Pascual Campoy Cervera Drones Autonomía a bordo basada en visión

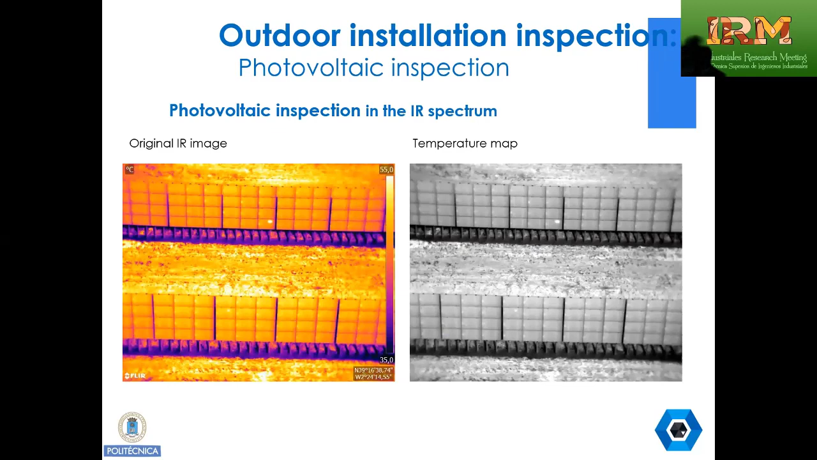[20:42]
Inspección de paneles solares, de plantas fotovoltaicas. Tenemos ahí un defecto, lo vemos en la siguiente. Tenemos un defecto que se detecta, pues ahí detecto el defecto y lo posicionamos dentro de la planta en qué sitio se encuentra situado.